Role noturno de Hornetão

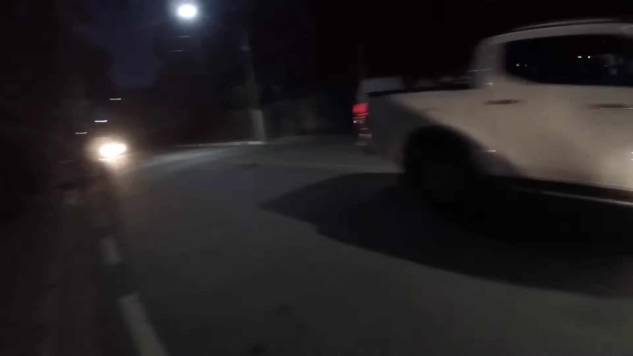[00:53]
Os caras vêm sem, o farol apagado é foda, mano.
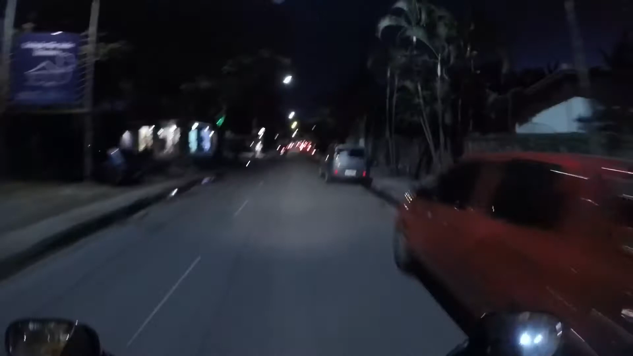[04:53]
Quase, hein? Ficar esperto nessas faixas de pedestre. Se a pessoa sai do escuro, a gente nem vê direito. Ficar atento também. Caralho, minha moto tá na reserva da reserva. Cara,
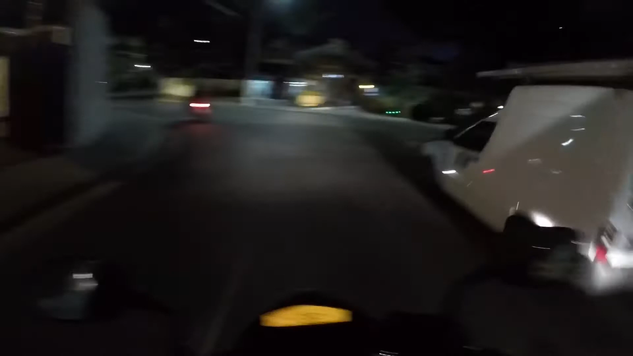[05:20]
graças a Deus, galera. Que horário de pico aqui na minha cidade, aqui em Ilha Bela aí, mano. É suave. Se fosse em São Paulo, imagina o fluxo, hein? Cê é louco, hein?
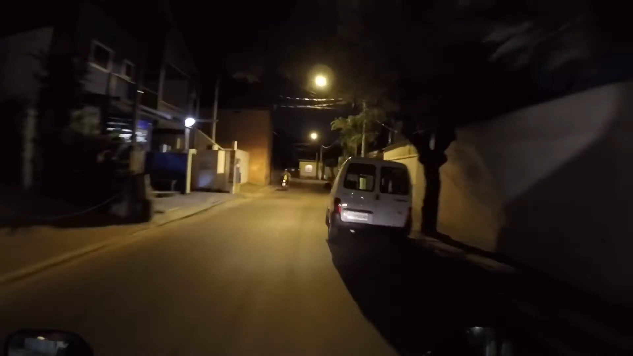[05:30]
Pessoal, é milhão. Aqui tá de boa hoje.
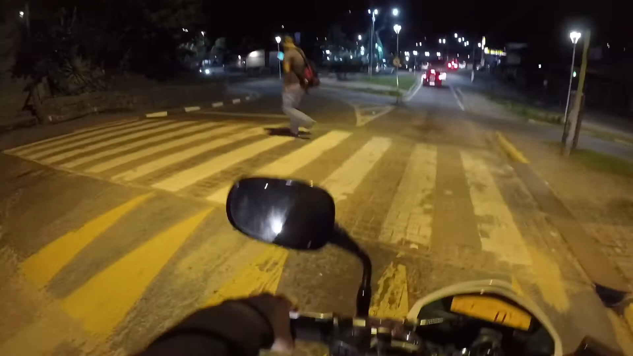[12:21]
Pegar os piscaletas, né? Porque os caras direto, mano. Os caras querem bater na rapeta da porra da moto, mano. Ficou puto com isso, mano. Tem até medo de parar em faixa de pedestre por causa disso aí, mano. Os caras aí tá dormindo atrás do carro, mexendo no celular, mano. Quando vai ver, já era. Destrói a traseira da tua moto. Então tem que ficar esperto, galera. Quando cês for parar aí, ó. Nessas faixas de pedestre, mano.